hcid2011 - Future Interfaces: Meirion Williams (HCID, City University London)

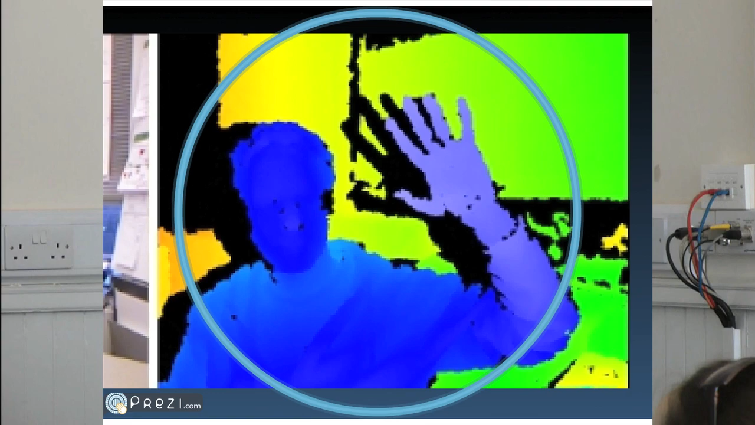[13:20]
The same scene there. So things that are closer to the camera are different kinds of things that are further away.